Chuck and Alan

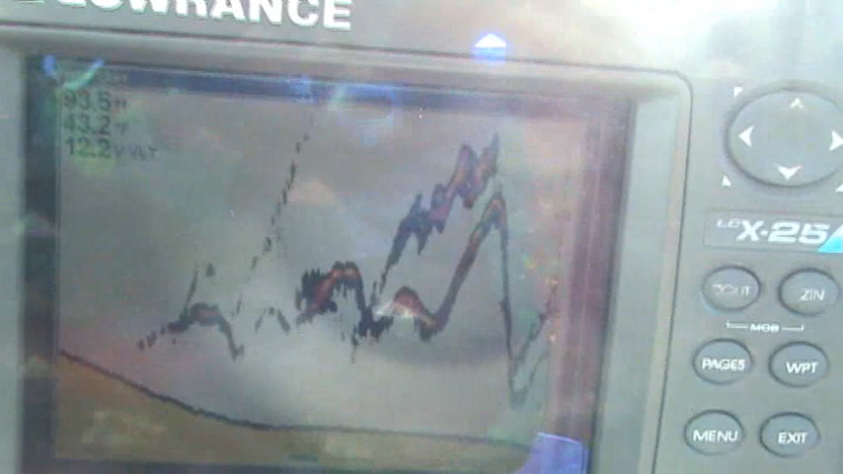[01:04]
There's number two right there on the screen. Oh yeah.